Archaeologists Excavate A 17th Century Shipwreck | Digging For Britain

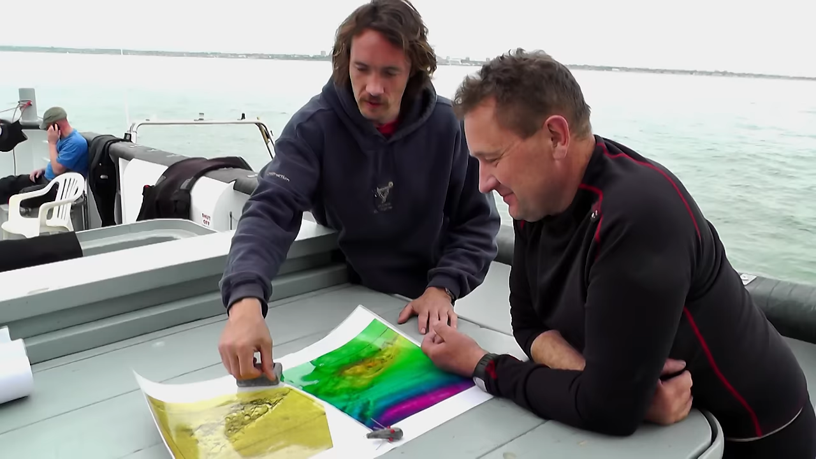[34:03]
So this line here, we think, is the bottom of close to the bottom of the ship. And this kind of dark line here is where the carriages are, which looks like,